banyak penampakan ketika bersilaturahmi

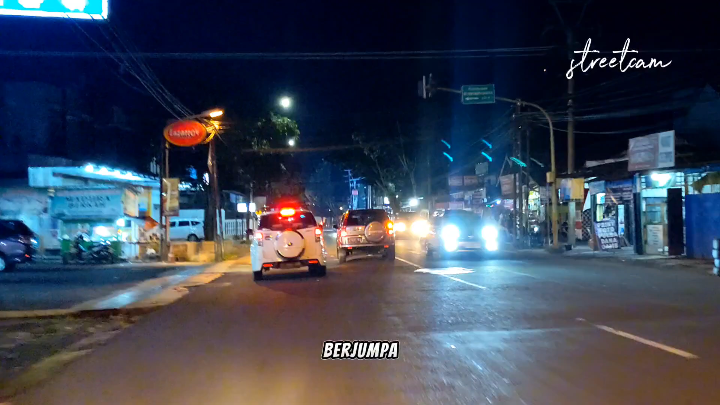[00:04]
Berjumpa lah dengan Balelo leh, Hampura. Oh no.
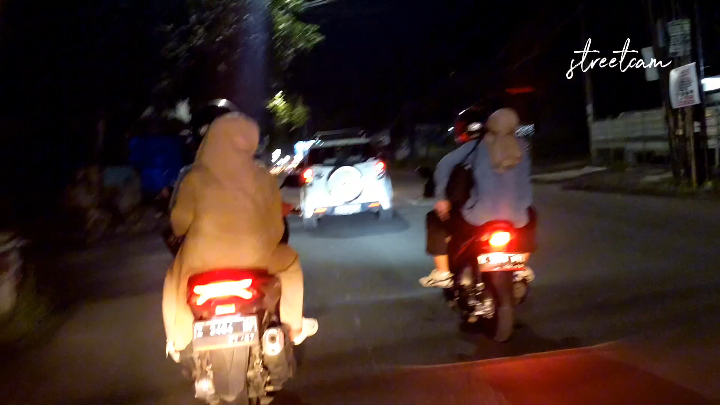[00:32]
Ini daerah Rancabango. Di sebelah kiri ada Mall Transmart.
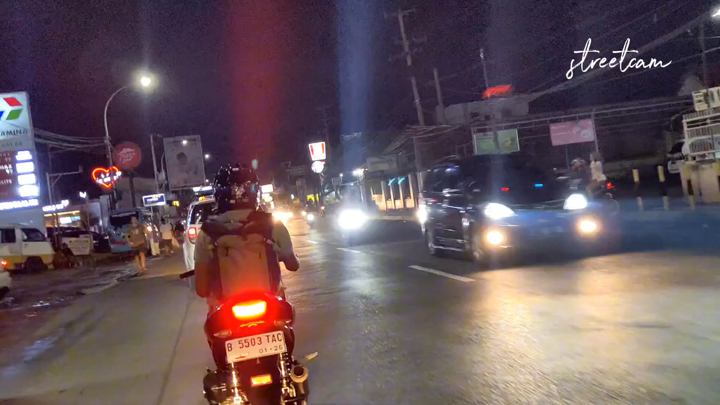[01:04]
Banyak pusat kuliner, ada KFC, Pizza Hut,
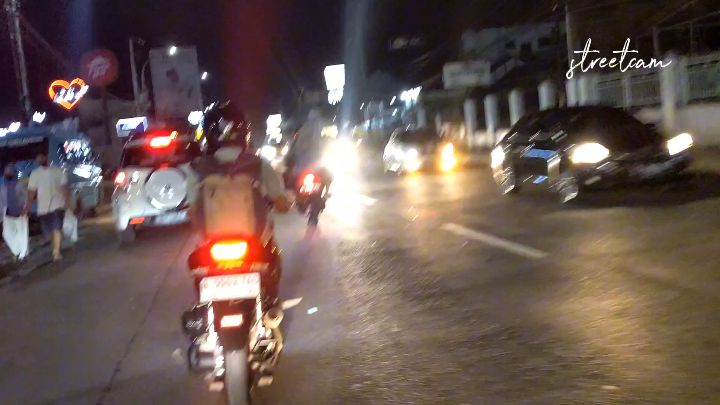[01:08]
Starbucks.
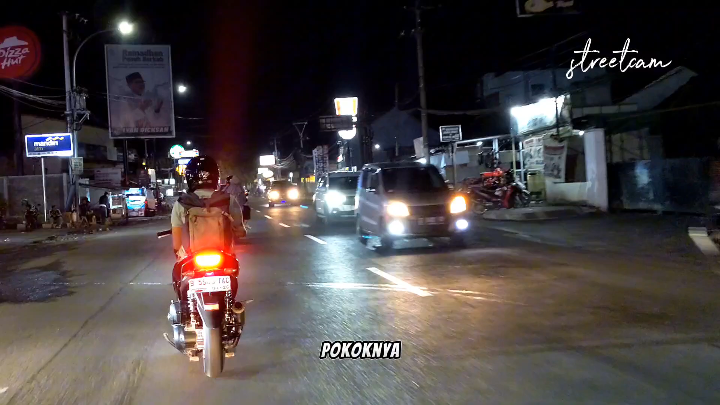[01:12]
Nah, deh pokoknya mau di dia tuh lomba lah. Celelege ayam, nasi goreng tuh aja, itu mana? Oh, KFC tuh.
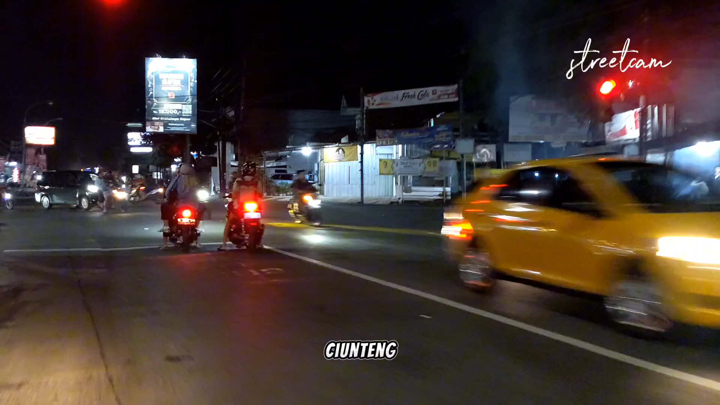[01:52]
kita belok ke kiri ya, masuk ke Jalan Pemakaman Umum di Kota Tasikmalaya terbesar ini.
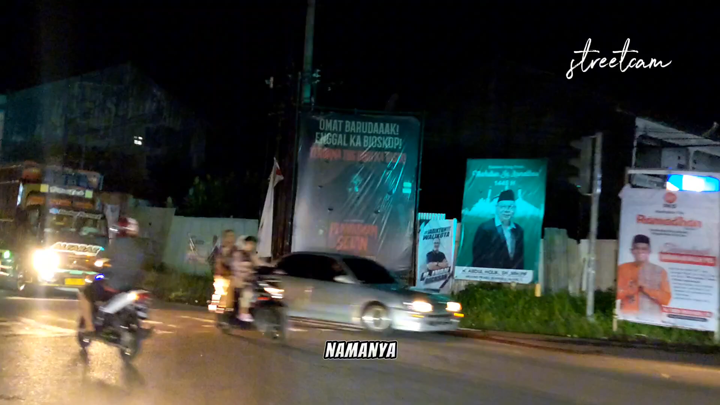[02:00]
Namanya Cilentang, geng.
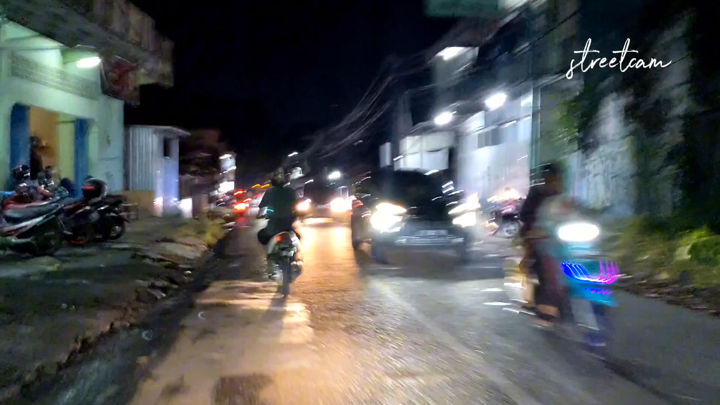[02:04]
So macet, geng, pokoknya mah. Batur mah lalu baduit kene, jadi we arulin. Urang mah lain ulin, geng, ya teh. Silaturahmi tujuan. Sakalian minta THR juga dibere.
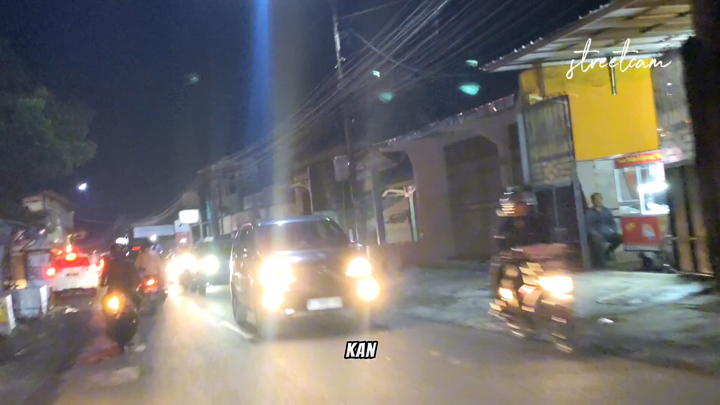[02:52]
Diperkirakan macetnya sampai 7 km ya. What? Nah, sekarang mungkin harus balik.
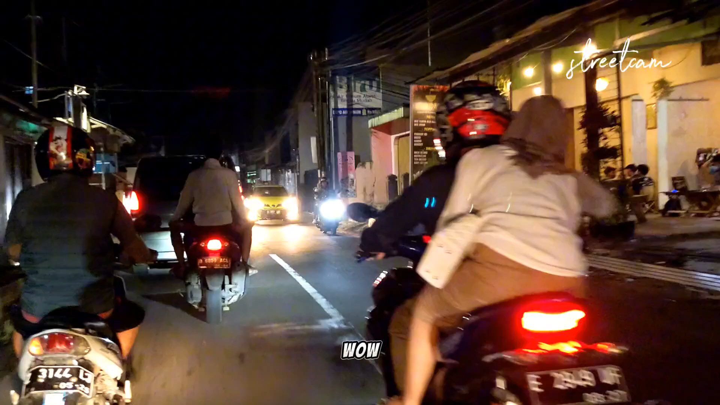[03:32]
Wow, bujur. Wow. Bisa kita lihat di depan kita ada bujur, gengs. Tuh namplok, gengs.
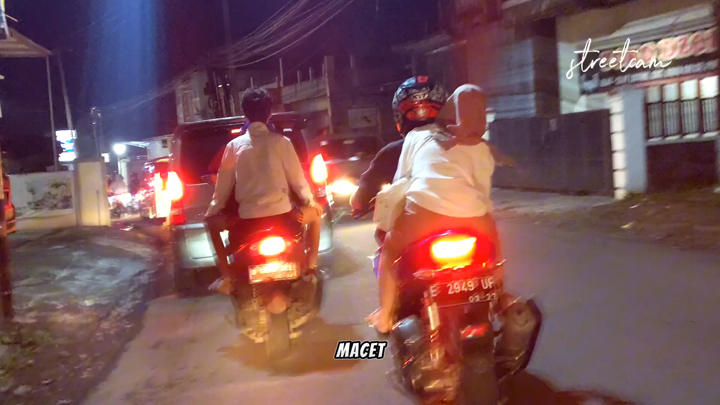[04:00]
Macet, geng. Masih berada di jalan Cilentang, tapi Cilentang 2,
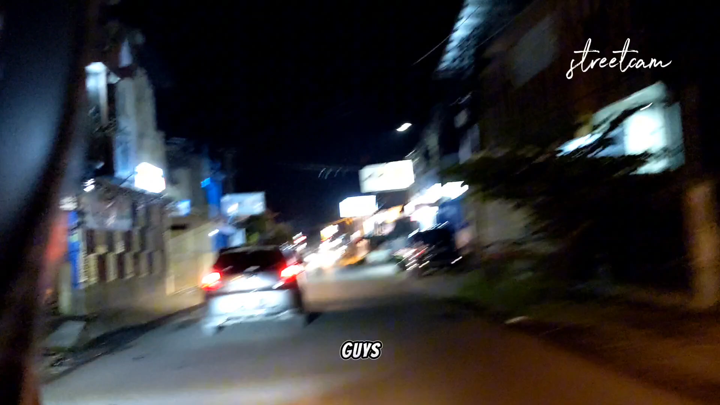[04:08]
geng. Jelas, ya kan aja.
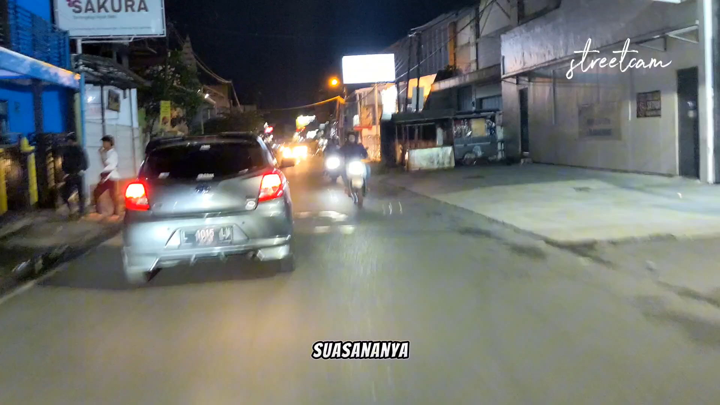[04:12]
Jalan Cilentang 2 ya tanya, Cilentang 2 lain.
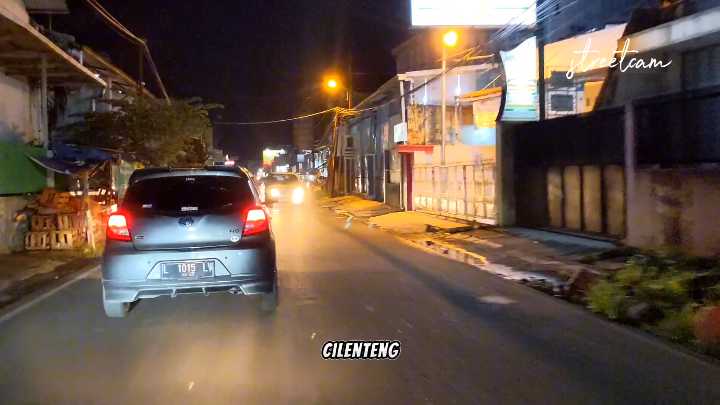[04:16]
Kapal.
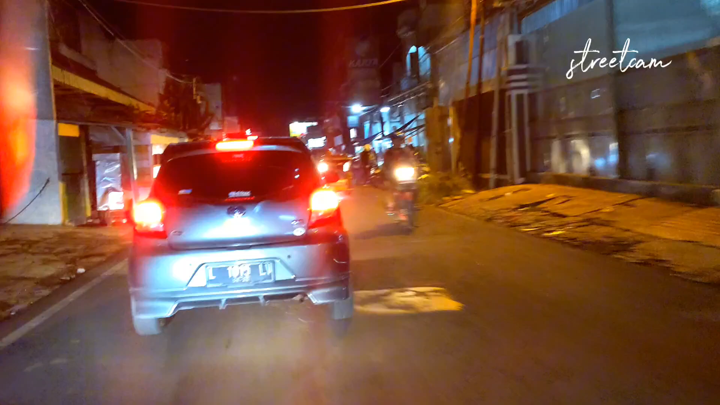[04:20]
Tuh, kayak baligo tuh nu koneng tuh. Masih jauh.
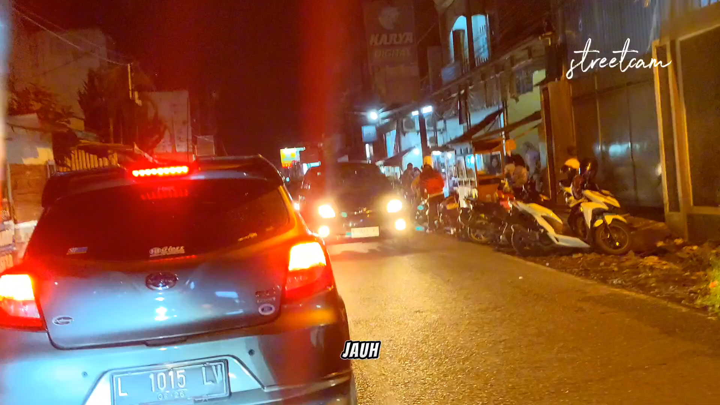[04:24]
Baru. Ya, motornya modar lagi, gengs.
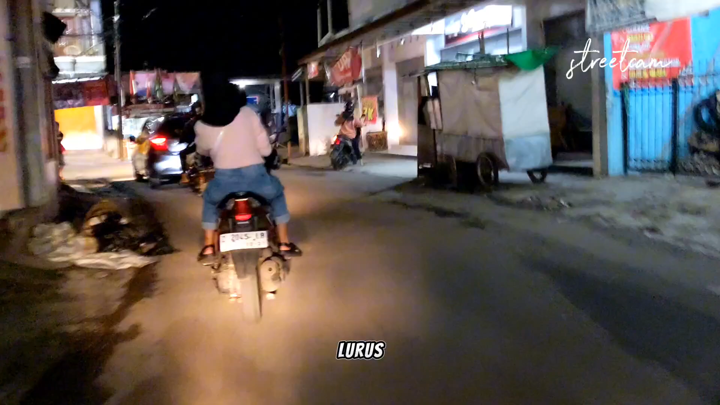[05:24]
Lurus. Buka. Cuk, awas, budak lebih awas.